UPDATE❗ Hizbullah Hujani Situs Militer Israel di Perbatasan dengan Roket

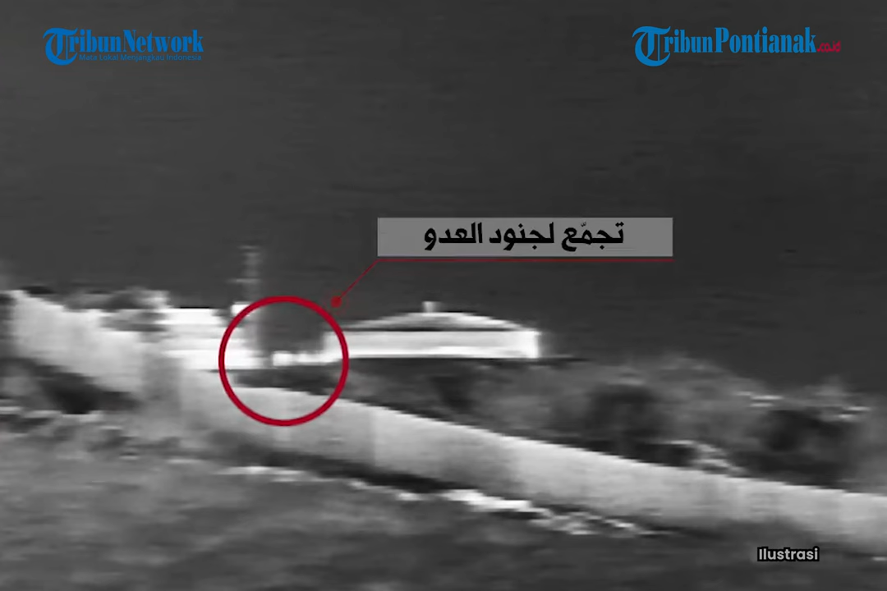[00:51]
Pada pukul 8.15, pejuang Hezbollah menyerang sekelompok tentara pendudukan Israel di sekitar Barak Biranit. Sekumpulan tentara Israel ini dijatuhi roket dan peluru artileri. Pejuang Hezbollah juga membombardir sebuah bangunan di pemukiman Metula dengan senjata yang sesuai pukul 17. Pukul 17.35, pejuang Hezbollah menyerang dua rumah di pemukiman Stula dengan peluru kendali.
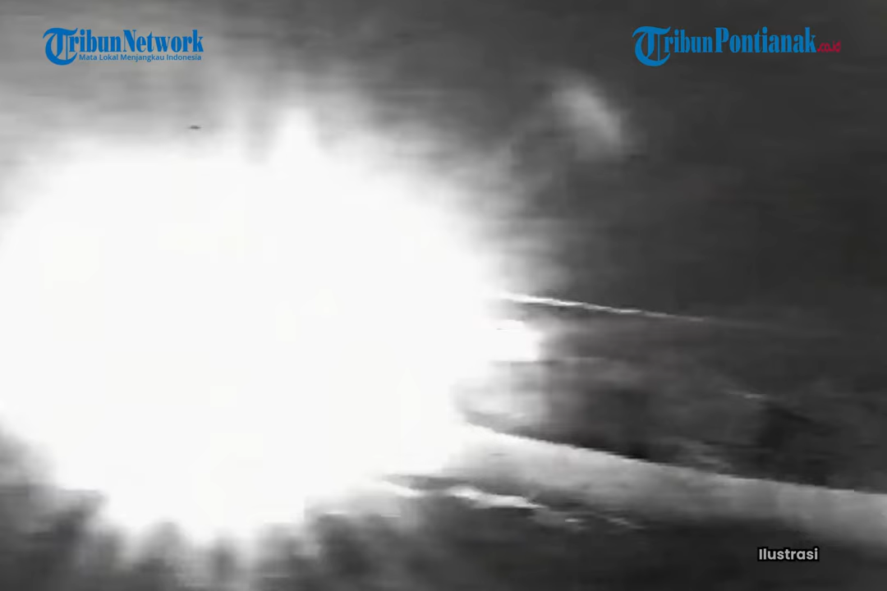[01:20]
Mereka mengklaim, tembakan itu menghasilkan serangan yang tepat.
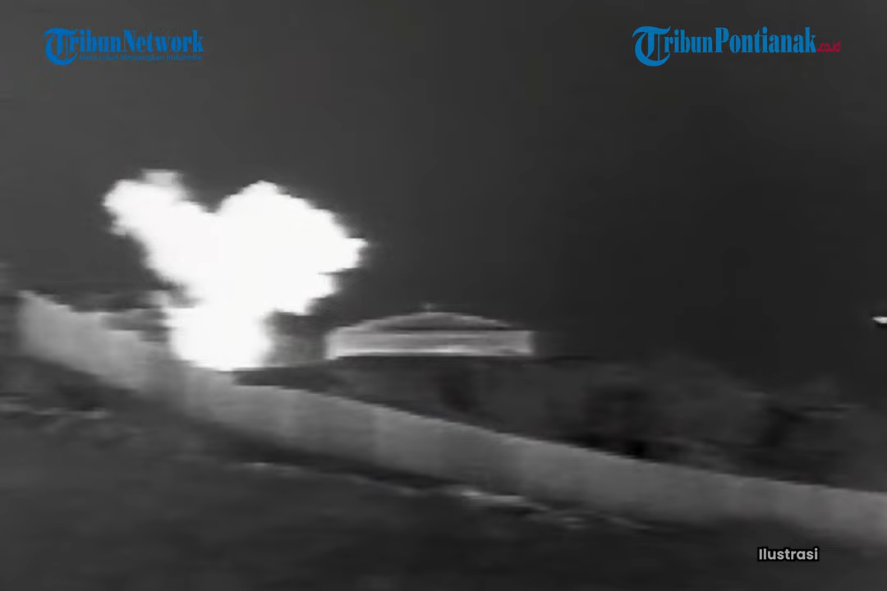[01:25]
Situs Rowei Sad Al-Alam di perbukitan Kefar Chouba, Lebanon yang diduduki turut diserang dengan senjata roket pukul 17.50.